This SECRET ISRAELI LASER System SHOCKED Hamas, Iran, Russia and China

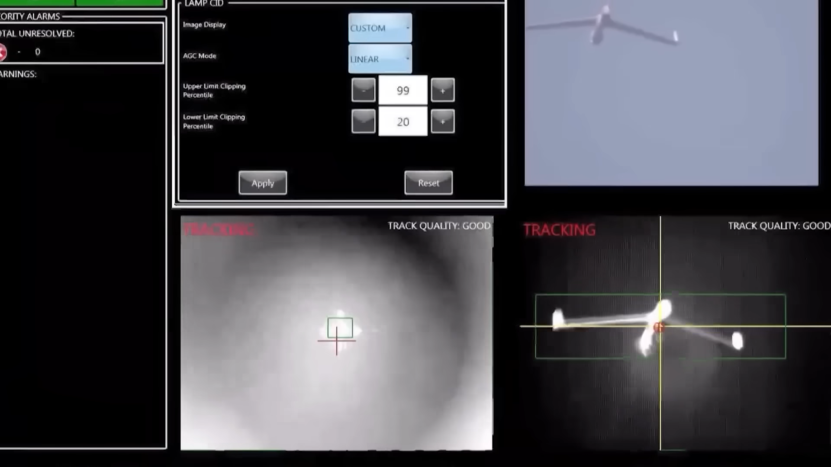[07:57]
so it doesn't create the dramatic, colorful effect most people imagine. Despite all this,